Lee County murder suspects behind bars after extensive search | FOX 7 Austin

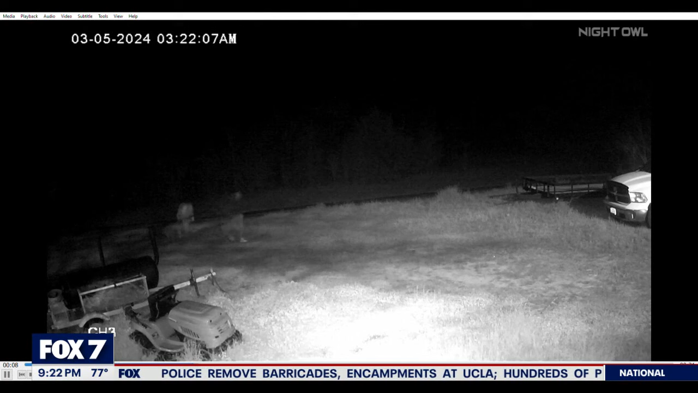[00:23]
murder that happened on march 5th along county road 123 this is an interest in homicide in the sense that the entire thing was caught on video from start to finish right
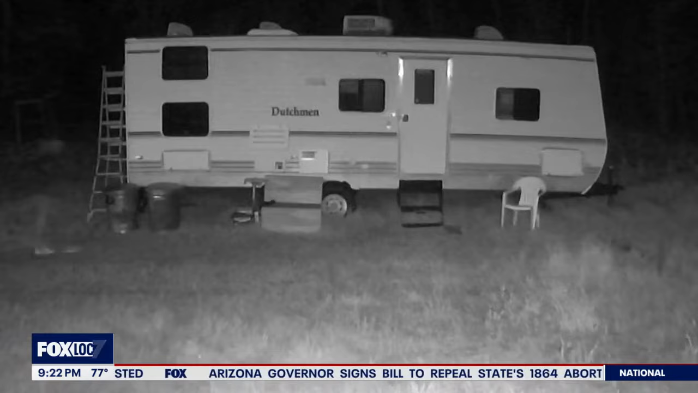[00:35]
it occurred mostly outdoors the victim 36 year old carlos ramon green was